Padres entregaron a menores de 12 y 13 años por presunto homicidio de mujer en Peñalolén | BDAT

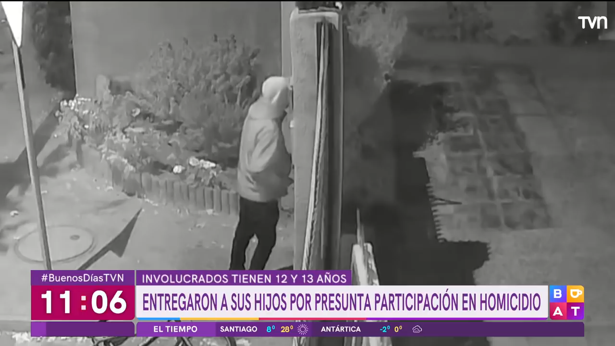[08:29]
Estos delincuentes también roban casas, son descarados y es así como se pasan las rejas.
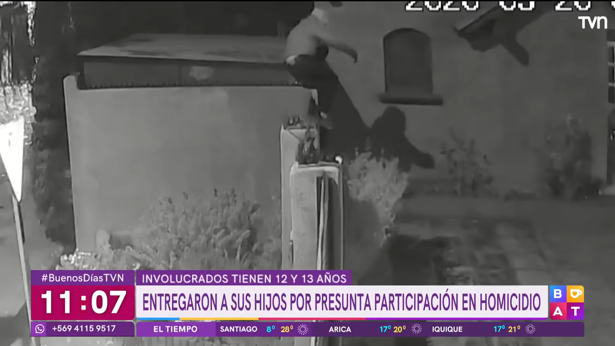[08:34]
Se toman las calles, abren vehículos con extrema facilidad. Los vecinos en este sector de Peñalolén sufren diversos delitos y aseguran que esto no para.